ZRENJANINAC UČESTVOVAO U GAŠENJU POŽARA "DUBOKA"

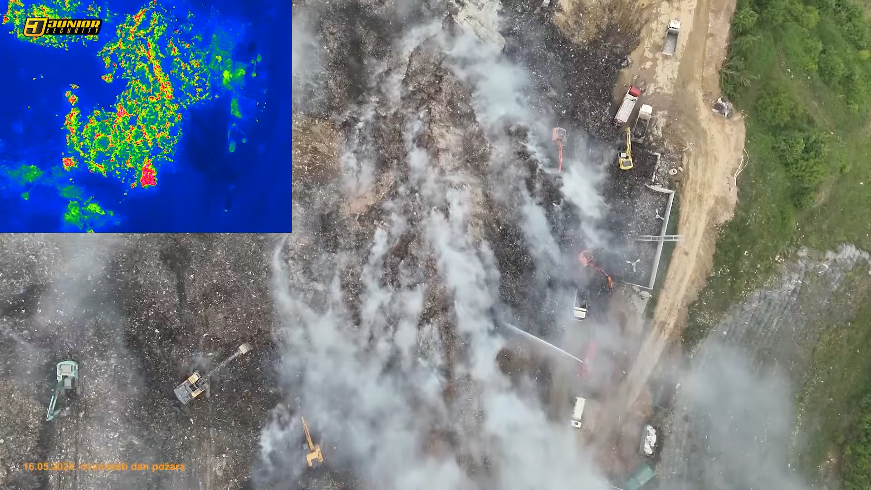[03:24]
Evo sad bukvalno se otvaraju dve nove u srpskoj crnji, ako sam dobro video i gde je
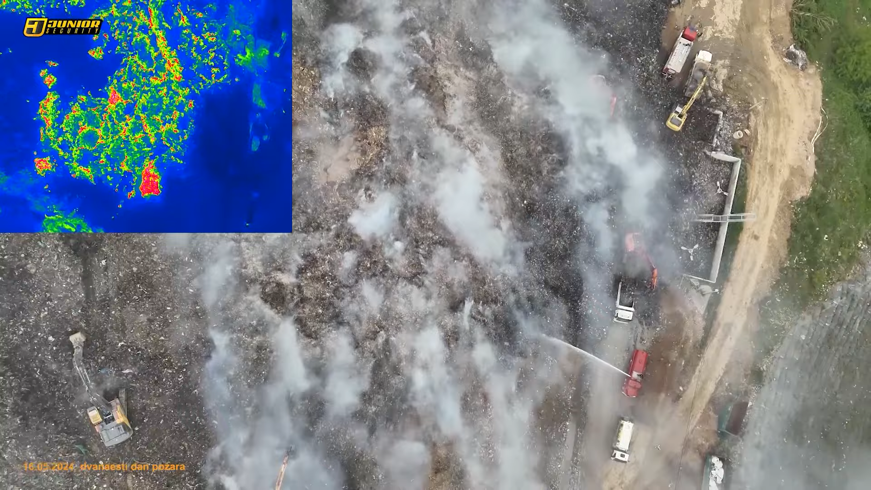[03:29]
termalni dron potreban da se nadleće i da se snimaju solarni
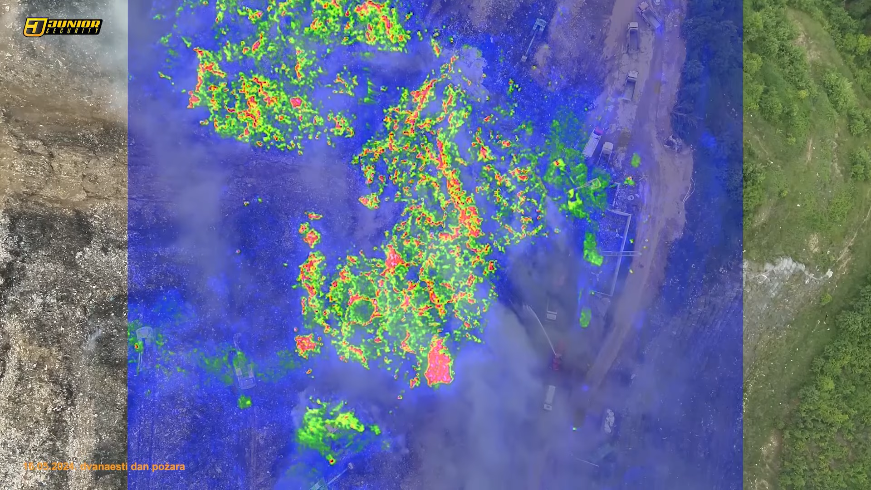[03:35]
paneli i onda pomoću termovizijske kamere mogu da se vide razlike u temperaturama solarnih panela,
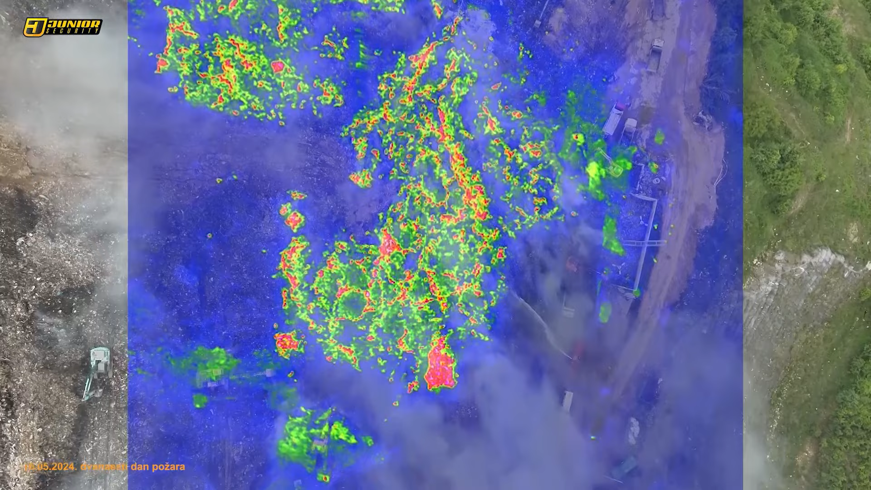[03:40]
shodno tome može da se isprati koji od panela su previše ugrejeni,
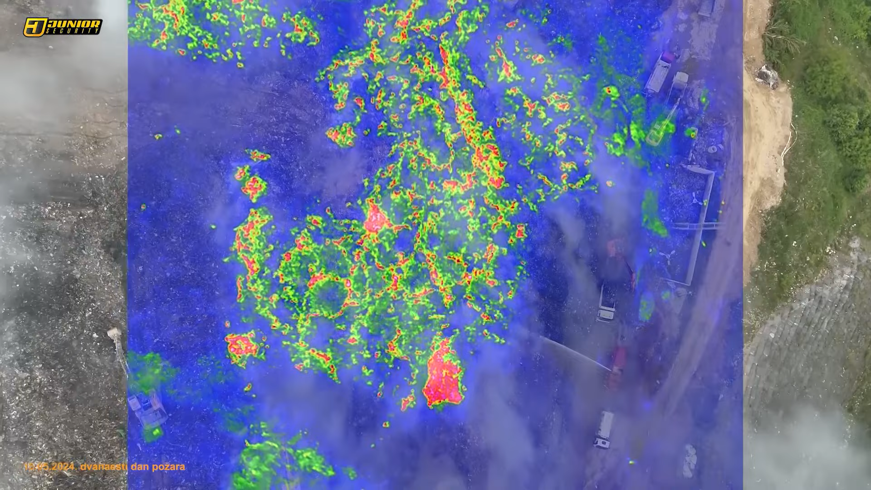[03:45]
koji su premalo ugrejeni, koji rade kako treba,